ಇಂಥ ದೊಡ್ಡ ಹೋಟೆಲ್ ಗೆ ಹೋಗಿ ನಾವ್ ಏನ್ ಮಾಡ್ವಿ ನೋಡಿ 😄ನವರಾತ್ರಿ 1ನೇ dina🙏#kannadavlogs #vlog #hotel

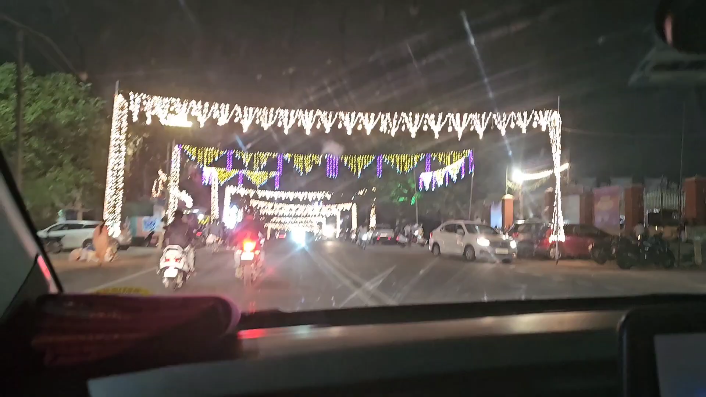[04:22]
ಅದಕ್ಕೆ ನಾವು ನಮ್ಮ ಮಾಮ ಒಂದು ಅಡ್ರೆಸ್ ಹೇಳಿದ್ರು, ಇಲ್ಲೇ ಆಗಿದೆ, ತುಂಬ ಹತ್ರನೇ ಇದೆ ಅಂತ. ಮೋಸ್ಟ್ಲಿ ಅದು ನನಗೆ ಐಶ್ವರ್ಯ ಪೆಟ್ರೋಲ್ ಬಂಕ್ ಹತ್ರ ಆಪೋಸಿಟಲ್ಲಿ ಸಿಗುತ್ತೆ ಅಂತ ಹೇಳಿದ್ರು.
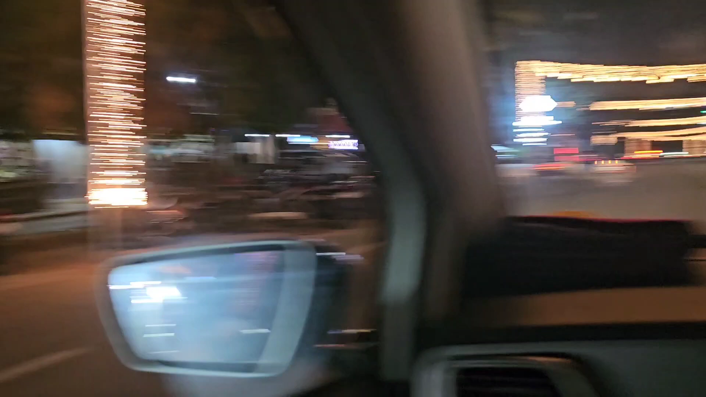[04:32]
ಸೊ ನಮ್ಮ ಮೈಸೂರೆಲ್ಲ ಆಗಲೇ ದಸರಾಕ್ಕೆ ರೆಡಿ ಆಗಿಬಿಟ್ಟಿತ್ತು. ಸೊ ನಂಗೆ ಇದೆಲ್ಲ ನೋಡಿದಾಗ ತುಂಬ ಖುಷಿಯಾಗುತ್ತೆ, ಮೈಸೂರಲ್ಲೇ ಇರಬೇಕು ಅಂತ ಅನಿಸ್ತಾ ಇರುತ್ತೆ. ಬಟ್ ನವರಾತ್ರಿ ಪೂಜೆ ಇರೋದ್ರಿಂದ ನಾನು ಇಲ್ಲಿ ಇರೋಕ್ಕಾಗಲಿಲ್ಲ.